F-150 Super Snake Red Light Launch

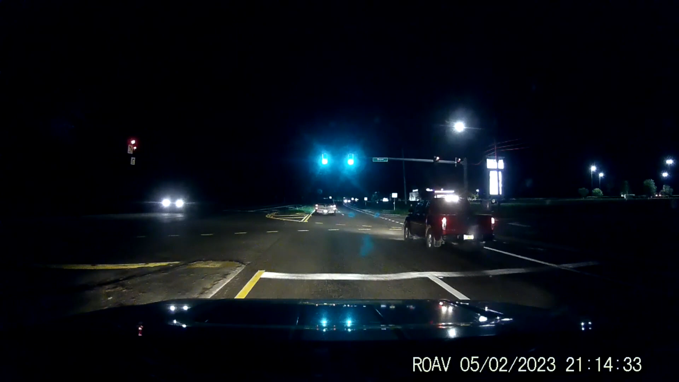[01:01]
that's a shelby super snake f-150 and why did he have to act like that at the one because you pulled up behind him